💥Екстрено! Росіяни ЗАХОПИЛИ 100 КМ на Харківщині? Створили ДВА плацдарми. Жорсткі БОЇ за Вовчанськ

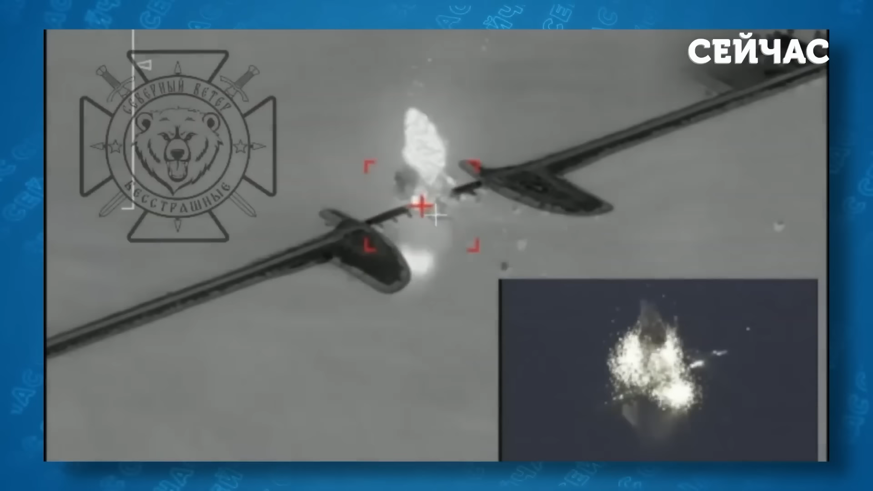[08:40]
Відповідні кадри ви зараз бачите на екрані. Таким чином кремлівські опирі, очевидно, намагаються утруднити постачання українських підрозділів на кордоні в районі Вовчанська. Через цю дамбу пролягає основна дорога з Харкова до Вовчанська.